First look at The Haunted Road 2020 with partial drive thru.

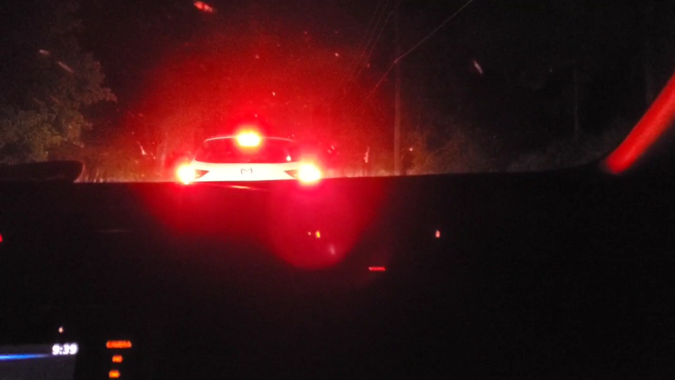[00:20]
just so you guys are aware when you're coming out to do the haunted road it is a two-lane road so one way in one way out traffic is backed up we have a later time slot ours was 940 last night opening night they had some issues they had a pipe burst so they had to actually cancel the event so they're trying to accommodate people from last night and tonight so I'll be curious to see how long we're
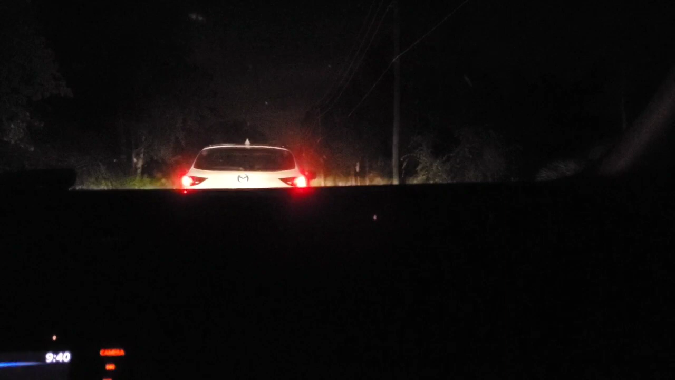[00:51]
waiting we haven't been waiting that long at all right now we've only been here a couple of minutes and we're slowly moving forward so yeah just kind of be wary of that be mindful I know they tell you to get here like five minutes before your start time but I would say to get here a little bit earlier especially if traffic is going to be like this and if it's a sold-out night definitely make sure you try to get here a little bit earlier than your planned arrival time update
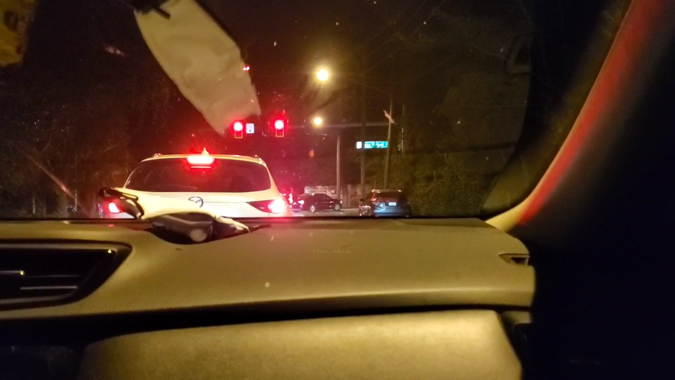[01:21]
we've been in line for an hour and 20 minutes at least to try to get into the haunted road um we're on the corner of lake picket right now and the turn-in is if you go up through the light and you hang a right it's like to the left there and traffic is backed up on this cross street so badly
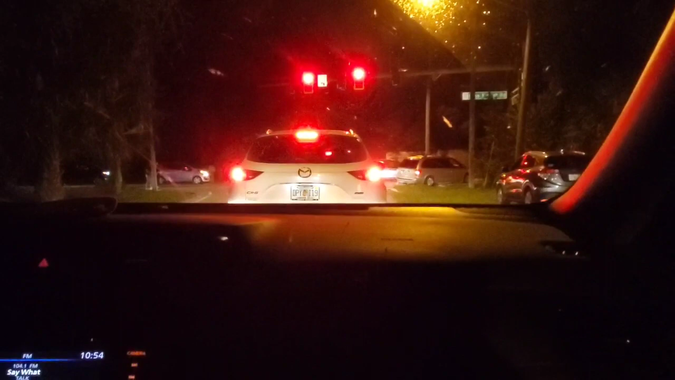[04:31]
we're at to make that right hand turn block the road when the light turns red and i'm gonna go right in trouble yeah and i'm trying not to shoot that guy's license plate so that's kind of why i've got the camera down a little bit but this is just to kind of show you guys what we're dealing with this evening um now whether we get to go through this haunt or not i'm gonna post this vlog just so that you guys get our experience and the sad part is this is like a neighborhood like there's houses to the left there's houses to the right we just
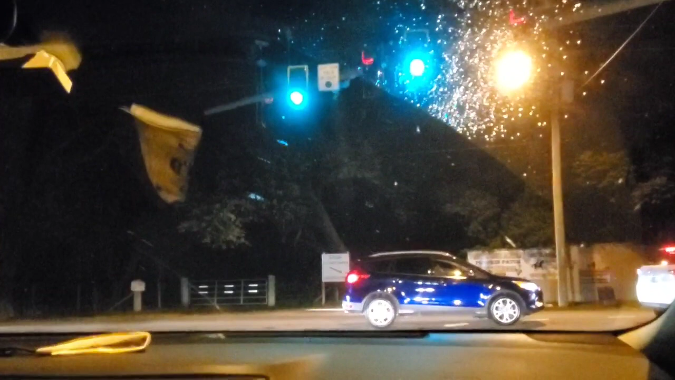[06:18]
people that were running the red light because they wanted to get in we're gonna pull up here so
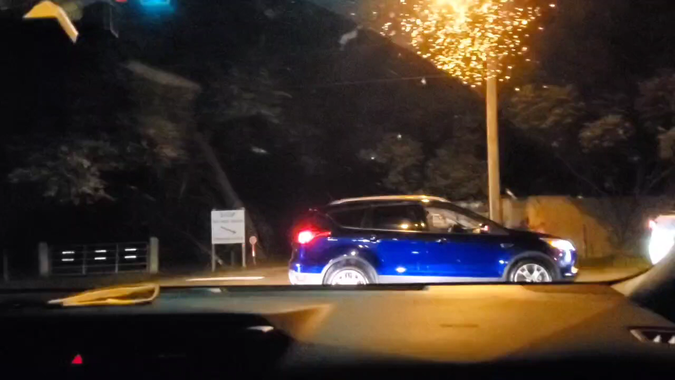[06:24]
we're gonna we're gonna slide in we're gonna try to pull up and see what happens so you still have to go down this way to get in and we're just chilling right now so welcome to traffic central so if anybody's trying to go home down lake picket or south tanner road on
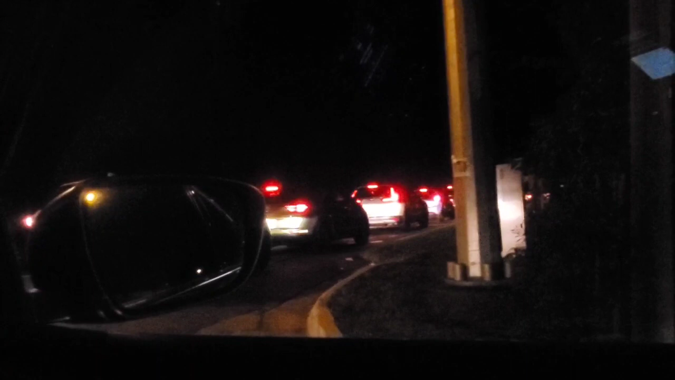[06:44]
um friday and saturday nights during october and the first week of november just don't take an alternate route because otherwise you're gonna sit in this traffic for people that are trying to go to this haunt if you're just trying to go home so yeah just heads up um we'll check back hopefully in not another hour and a half but we've been pulled up this guy is gonna try
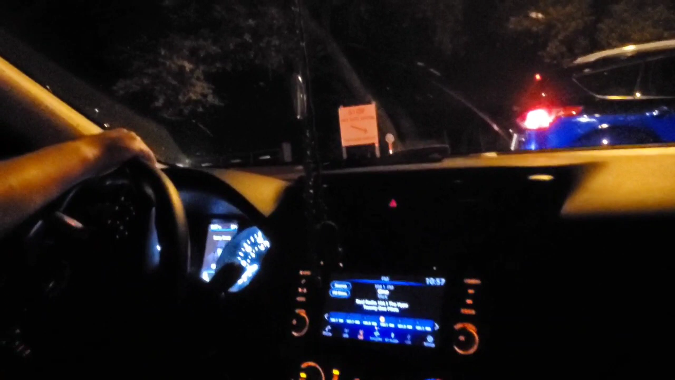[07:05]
to cut us off he is i'm gonna go because we're probably gonna start there's cats out and trying not to be annoyed i don't know what they're walking around the road for i don't either i don't care not my monkey not my circus so right now we've actually turned on to the road where the turn is for the haunted road it looks like there's people coming out oh i hope they're not turning people around there's people coming out yelling various things out of their vehicles which i will not repeat
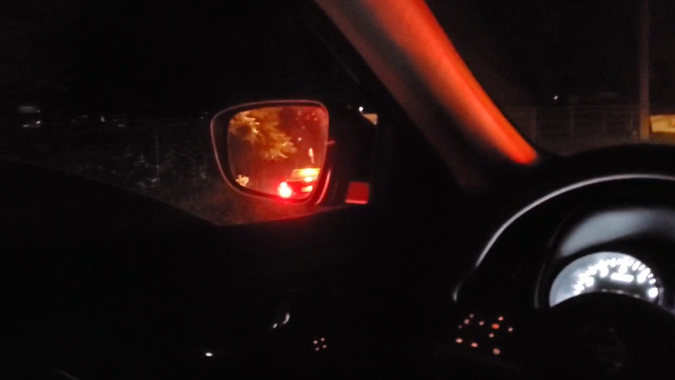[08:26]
a husband's side view i'm gonna hand him the camera so he can kind of see how many there's
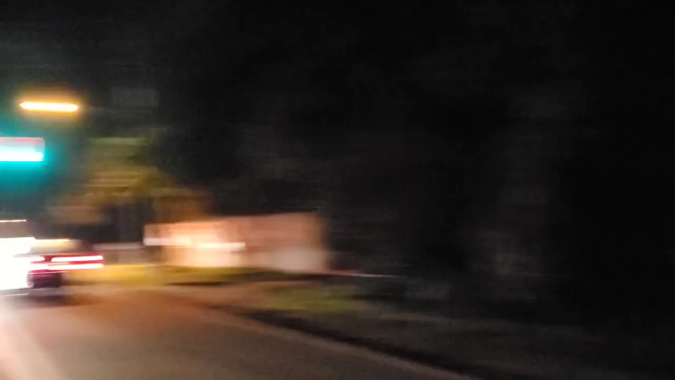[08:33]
literally all the way back that's what we're dealing with and keep in mind that's this main road where as you see it's
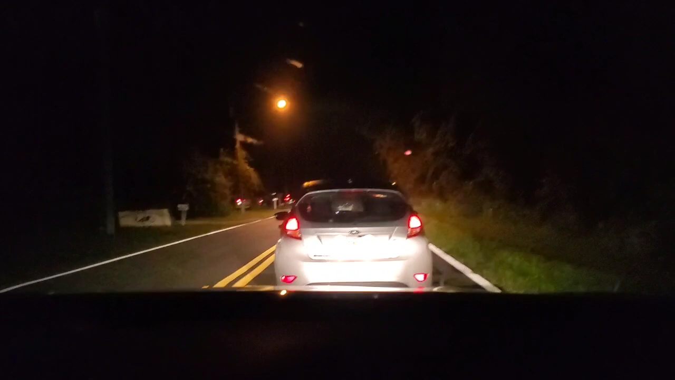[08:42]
it's two lanes and then there's that one road that we came off of so it's it's rough so there's there's the sign so that's how you know you're at least almost there so i guess
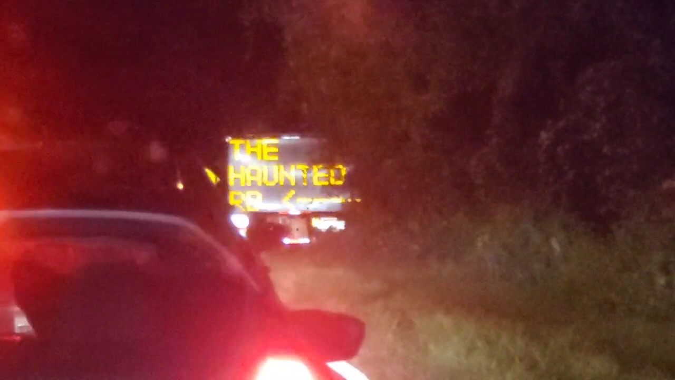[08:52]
this is the exit the haunted road entrance so people were coming out the exit so there were some people coming
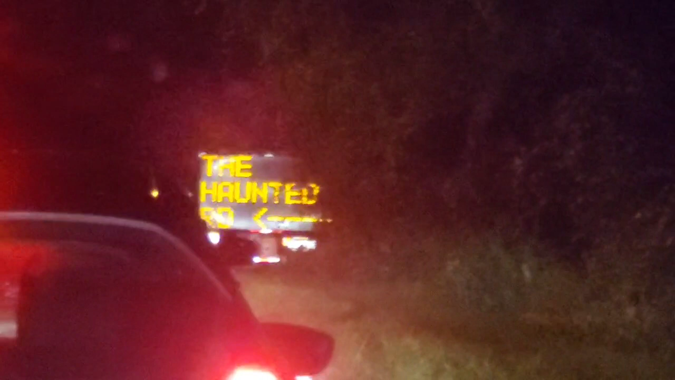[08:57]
out of the exit i don't know i hope that we get in it's 11 o'clock we've been in line since nine for an hour and a over an hour and a half now yeah um the car in front of us we were chatting
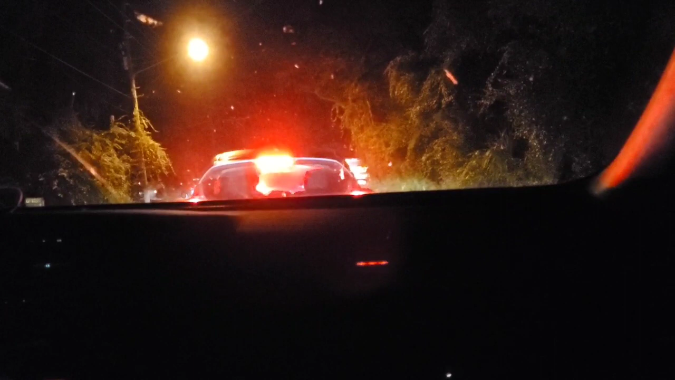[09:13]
with them because they were standing outside having a smoke break they were awesome people they had a 9 20 time slot and they've been waiting since nine o'clock yep so they've been in line longer than us and they're they're still waiting to go in just like we are the guys that are walking back right now got out of their car and walked down to talk to them i guess oh so people are actually getting out of their vehicles which is dangerous on this road because people fly down this road 55 60 miles an hour yeah if you're coming um please please please stay in your car yes because people
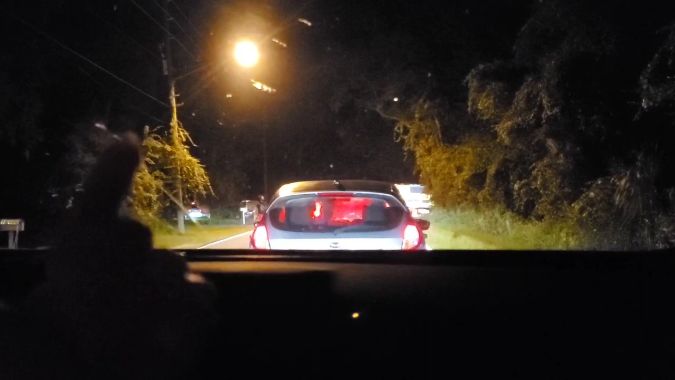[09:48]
that are coming from you know from this way to to come here drive like jerks
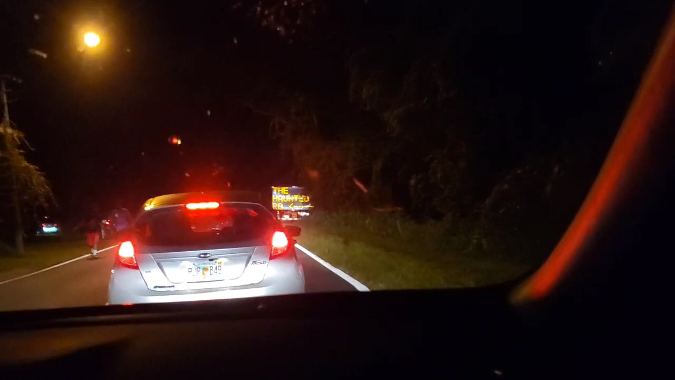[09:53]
like they they don't care they'll run you over it's just stay in the car walking on